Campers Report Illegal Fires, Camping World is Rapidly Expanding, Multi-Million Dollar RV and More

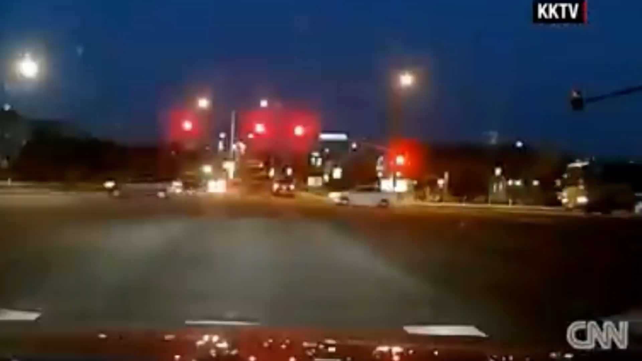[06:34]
a Colorado Springs man captured the moment a Jeep came unhooked from its Class A motorhome rolling towards oncoming traffic while the RV, oblivious to what had happened, completed its left-hand turn and drove on. Thankfully, the man who captured the video was in position to chase after the Jeep and safely stop it from rolling back into the intersection.